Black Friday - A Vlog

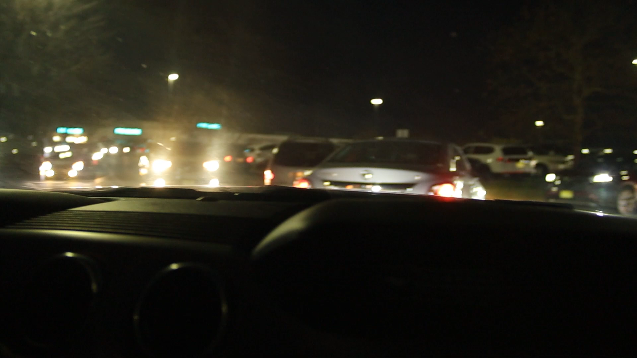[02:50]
Yo, what the fuck is going on here? Are they on top of the hill? Yo, they're on top of the hill park.
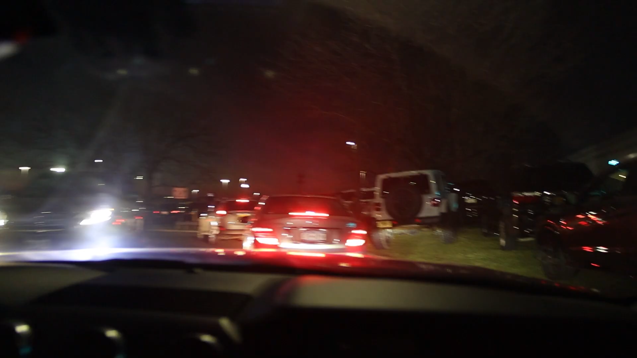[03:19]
Yo, they're parking on the sidewalk. Yo.